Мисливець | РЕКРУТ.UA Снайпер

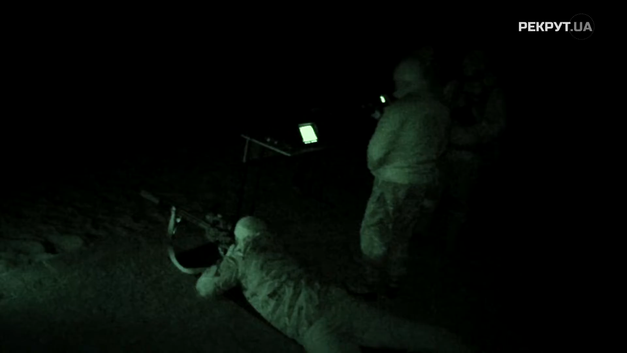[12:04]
Але, як нам розповіли в школі, в українській снайперів є українською розробки нічний тепловізійний комплекс, в якому вже встановлено метастанція, в якому вже встановлений далекомір, який дозволяє в таку пору доби при такому освітленні чудово бачити поле, яке знаходиться перед вами.
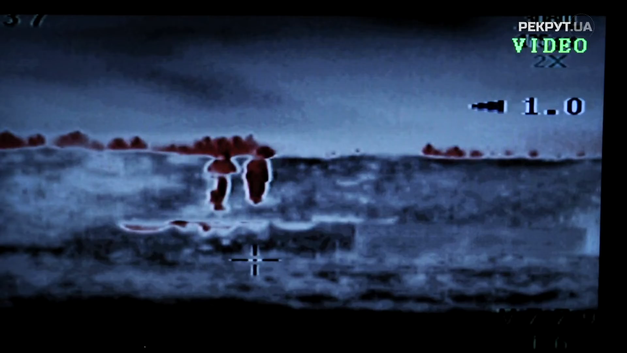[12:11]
І навіть його можна встановлювати на гвинтівку і працювати по теплим мішеням.
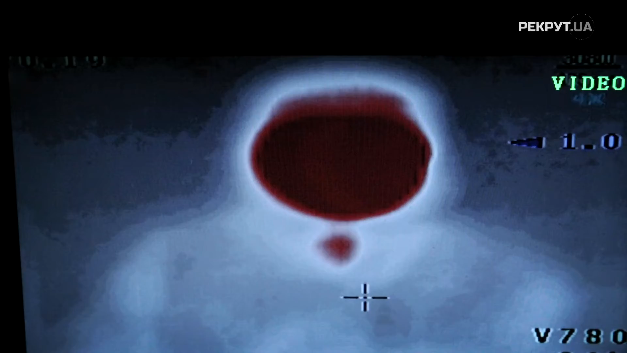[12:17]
Щоб зробити мішені теплими, інструктори кріплять на них спеціальні хімічні нагрівачі.
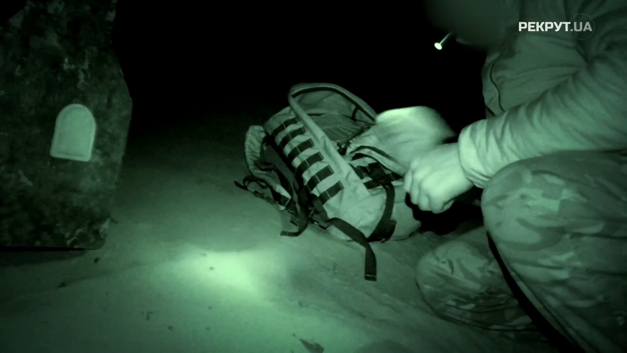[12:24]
Вони генерують приблизно стільки ж тепла, скільки і людське тіло. Тож у спеціальному прицілі імітуватимуть ворога.
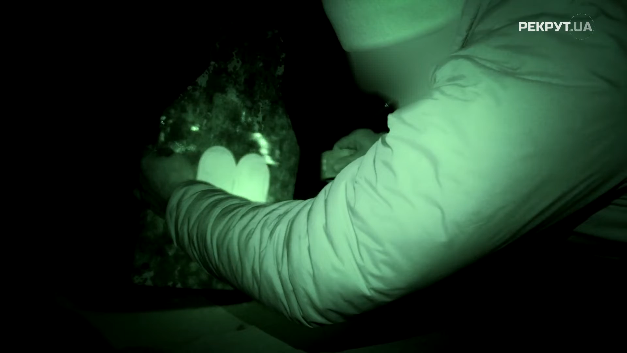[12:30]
Саме у ці грілки розміру банківської картки і повинен влучити Олексій.
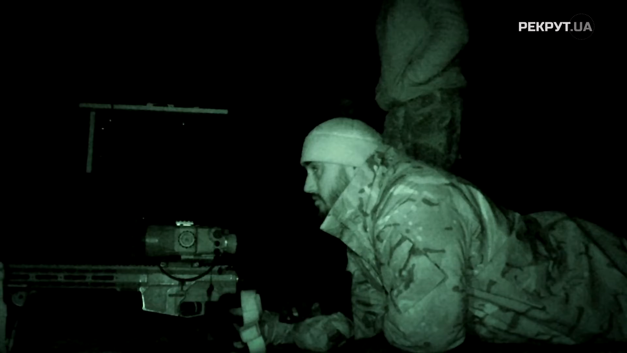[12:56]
Поки Олексій освоюватиме абсолютно нове для себе обладнання,
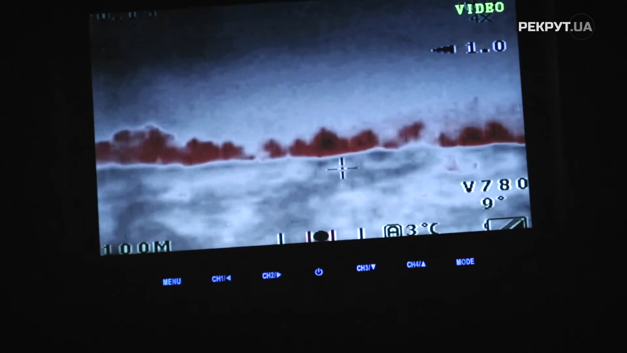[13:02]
інструктор контролюватиме процес за допомогою моніторів, який дублює зображення з оптики.
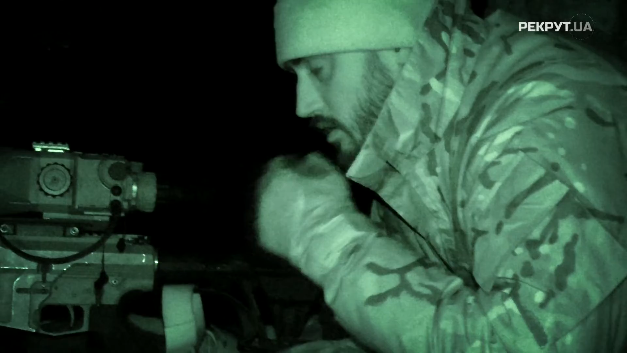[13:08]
Хвилюватися наче нічого. Днями із снайперської гвинтівки Чубашев влучив майже на кілометр. А тут якісь мізерні 100 метрів. Так, все, команда, заряджаємо винтовку.
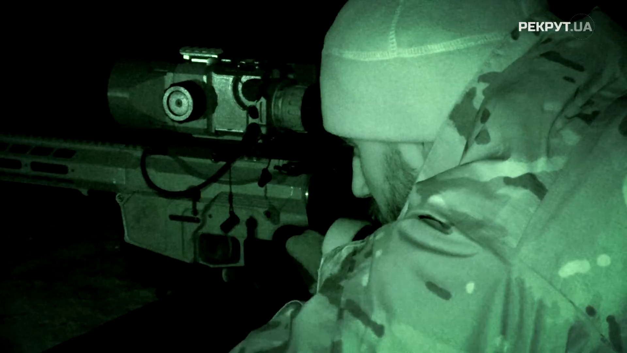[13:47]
Заряджуємо. Три, по-моєму, пройшли вліво. Серія трьох перших пострілів позаду.
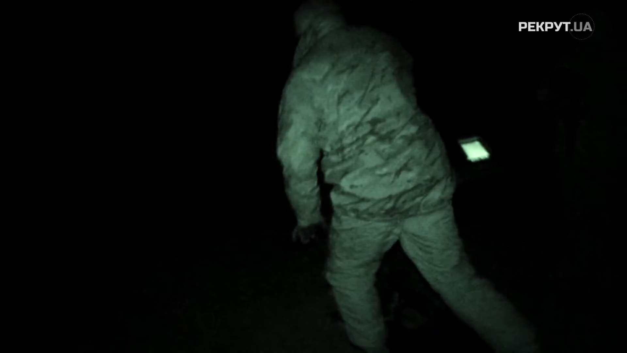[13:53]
А овацій наразі не чути. Ні Олексій, ні інструктор у повній темряві поки не до кінця розуміють, що ж відбулося.
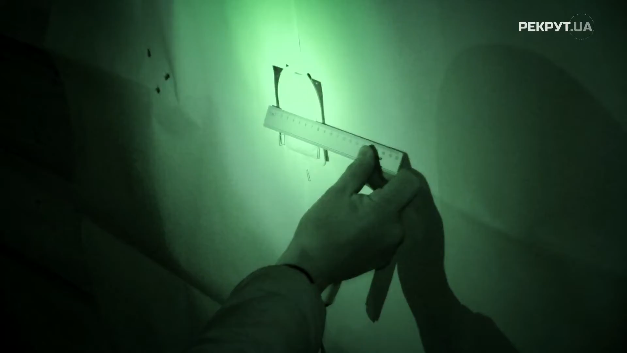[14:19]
А ще чого, може, пішла горизонталь?
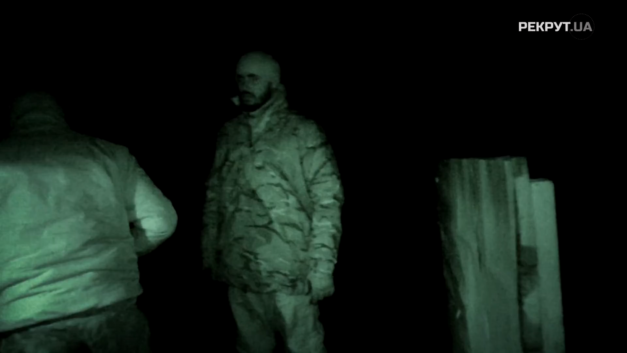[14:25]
Однозначно в знаки вдається те, що ніч. Я ще вночі не стріляв.
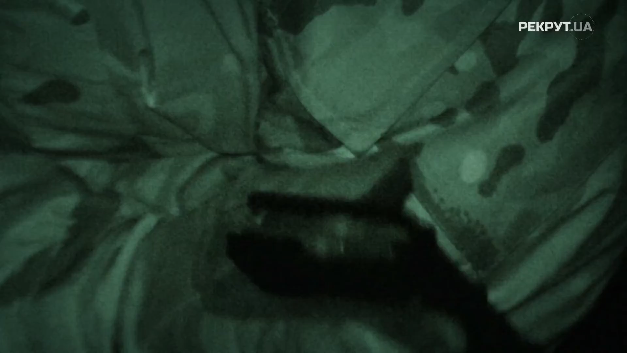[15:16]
Зараз доведеться будь-що влучати. Усі три постріли.
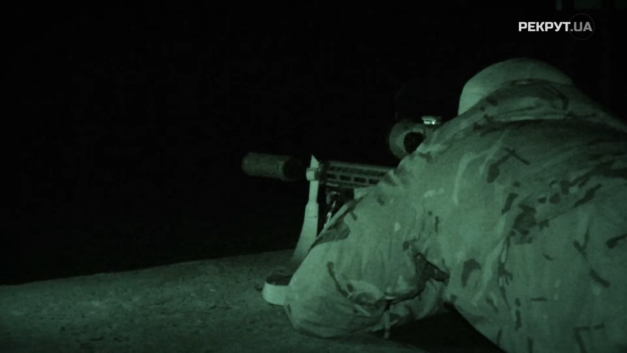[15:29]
Правила школи снайперів жорсткі і пом'якшень через перший раз. Більше не залишилось. Так, все, розрежаємся. Вроде бы нормально. Але, по-моєму, третій сорвався вверх.
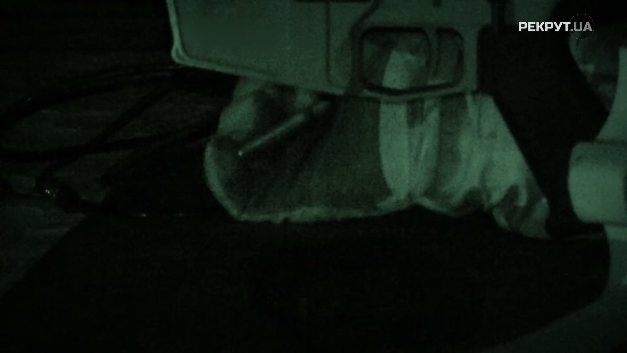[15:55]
Щас поїдемо глянути. Плюс. Зробили поправки. Зробили знову серію з трьох. Зараз подивимося, що там.
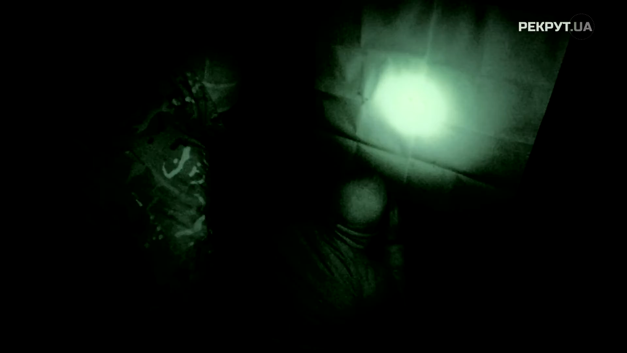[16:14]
Я ошибся. Всі три вон, пожалуйте. Гляньте, яка куча. Бачите?
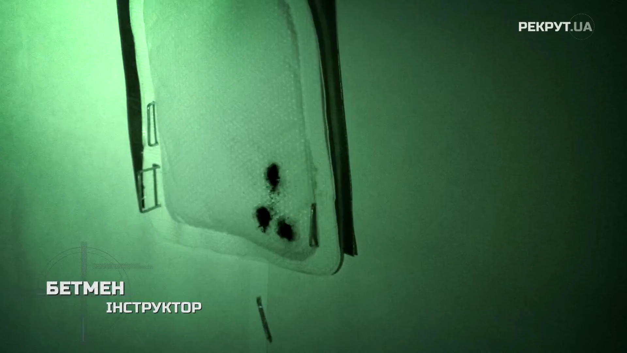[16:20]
Ось моя перша серія. І рознос. І пішло вліво, як бачите, так?
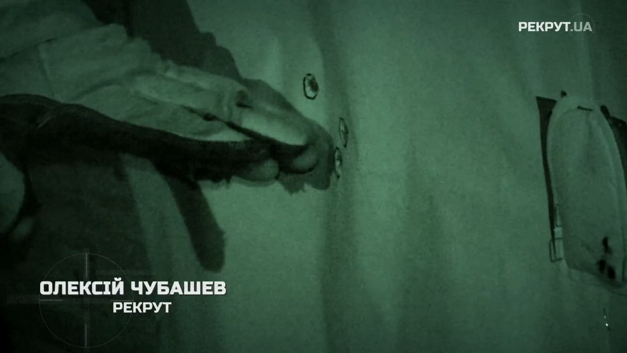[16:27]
Ввели поправки. Ось друга серія. Один, два, три. Все на місці. Третій не зірвав.
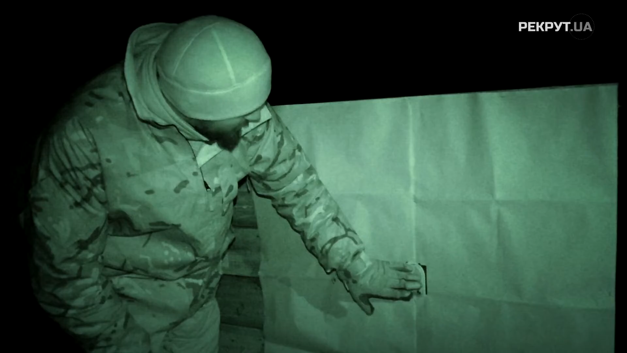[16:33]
Він трішки вище пішов. Але в межах допустимого. Це досить хороша кучність. Ще зважаючи на те, що це ніч. Сміливо можна працювати. Гвинтівку перевірили. Повернули її назад до нормального бою.
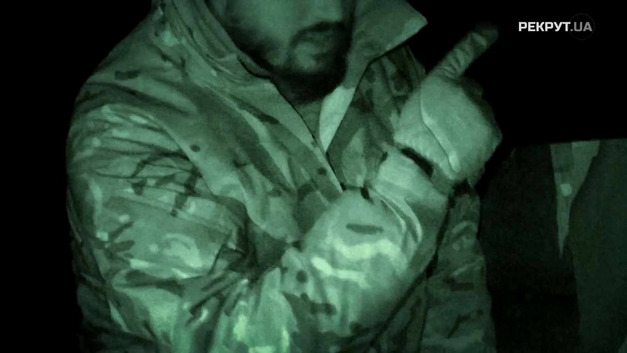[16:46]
Переходимо на 200 і на 300. Там зараз вже має бути цікаво. Там гонги.
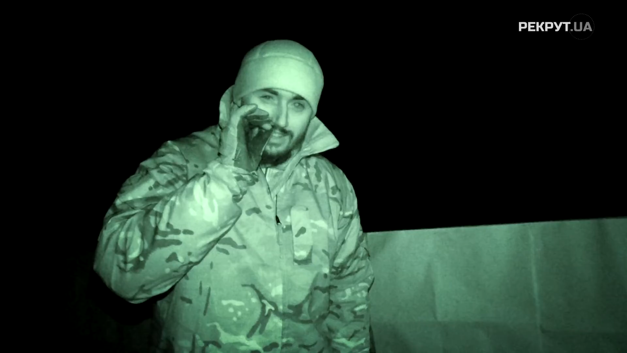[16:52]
Будуть чутно такий хороший звук перемоги. Проблеми з налаштуванням прицілу вирішені. Ентузіазм знову на належному рівні. Однак тут важливо не втратити концентрацію. Адже попереду вдвічі, а потім більш ніж втричі довша дистанція. Примикач дальності. Один щелчок вперед, вверх. Есть на 200. Все, шукаємо свою цель.
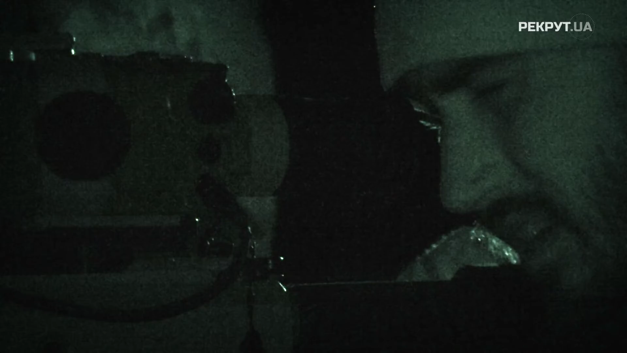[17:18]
Цель бачу. Все, по готовності огонь. Отлично.
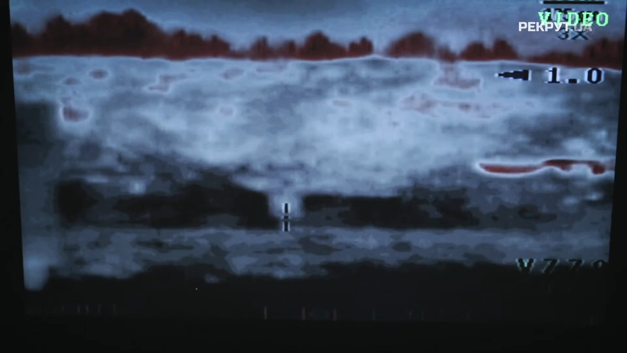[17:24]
Подтверджуємо, второй. Отлично. На 200 відпрацював ідеально. Два постріли, два влучання.
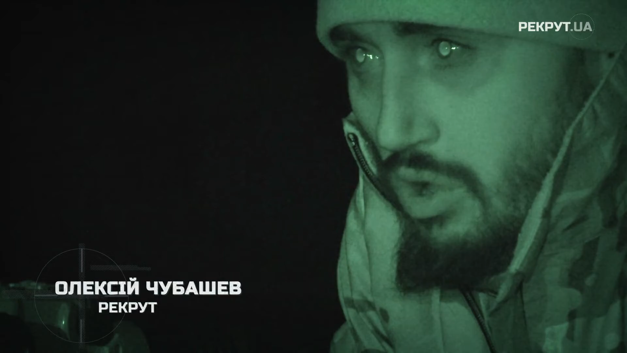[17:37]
Чудово бачив мішень. Бачив на ній тепловий маячок. Цікаве моє особисте спостереження.
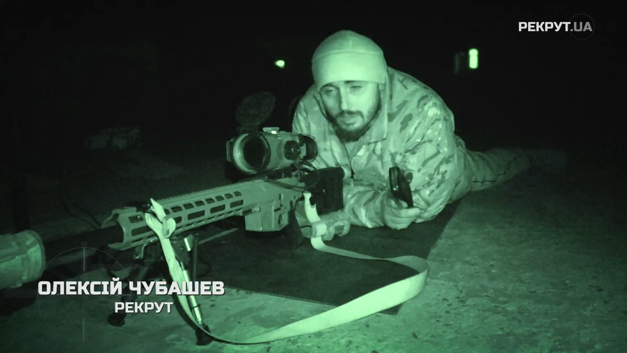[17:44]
Вже настільки я освою гвинтівку, що, в принципі, працюю з нею вночі. Грубо кажучи, навпомацьки. Гет. Мені не потрібно ніяке освітлення. Я чітко знаю, де. Кнопка скидання магазину. Де. Рычаг перезарядки. Як працює спусковий гачок. Цікаво. Вже таке враження, наче я її знаю. З закритими очами, наче зможу за нею працювати.